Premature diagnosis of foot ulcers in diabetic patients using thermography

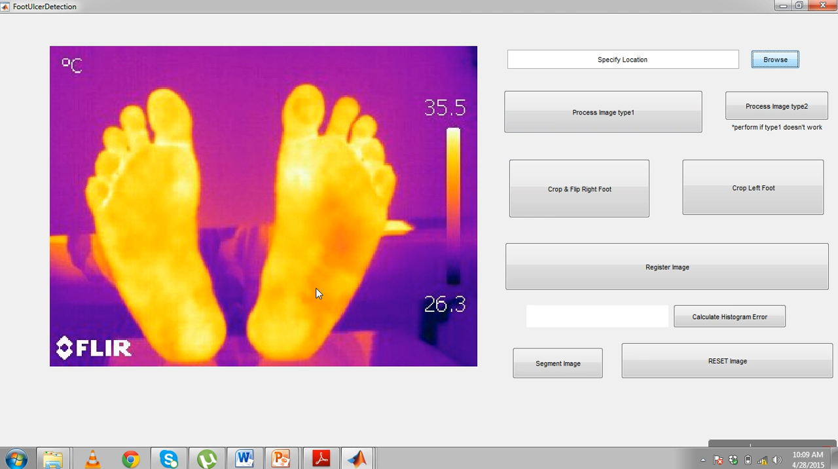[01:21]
On screen: scale top 35.5°C, scale bottom 26.3°C
the normal RGB image is loaded then we are processing the image the browsing steps are as follows we first find the edge